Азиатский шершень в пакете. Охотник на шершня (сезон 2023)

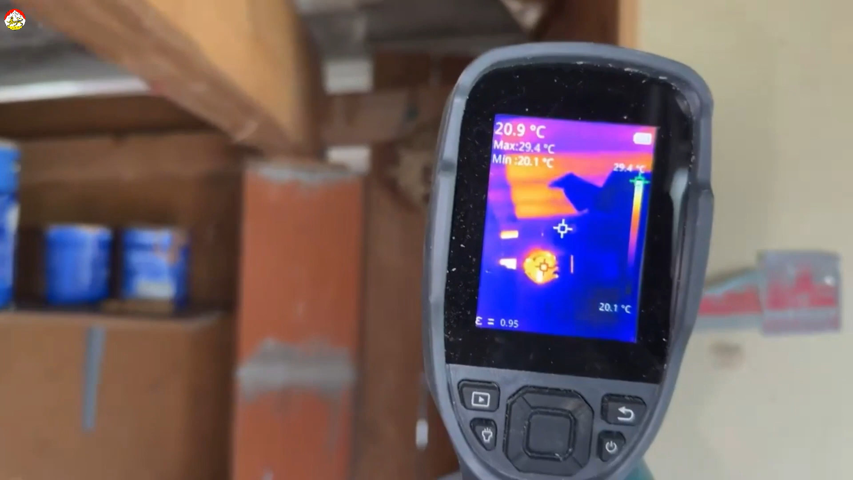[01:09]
On screen: spot 20.9°C, max 29.4°C, min 20.1°C
А на самом деле здесь большая движуха, и никто ничего не видел.
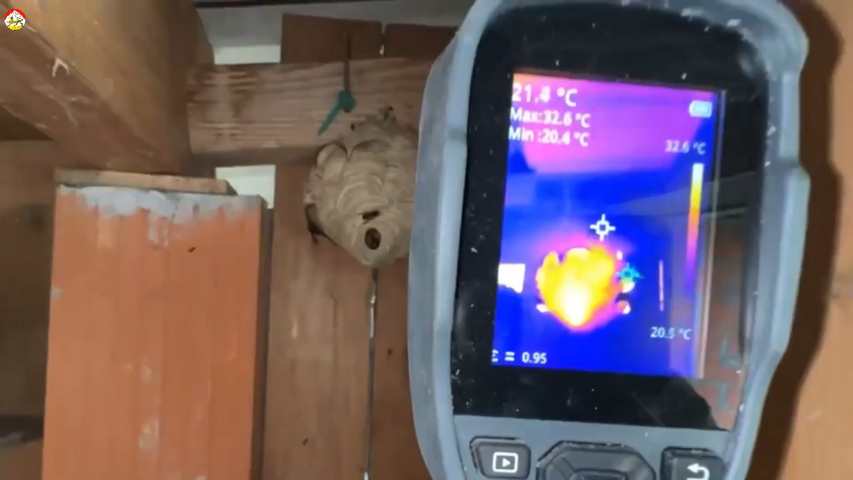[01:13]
On screen: max 32.6°C, min 20.4°C, scale top 32.6°C
Вот, даже видно шершней, как они бегают туда-сюда.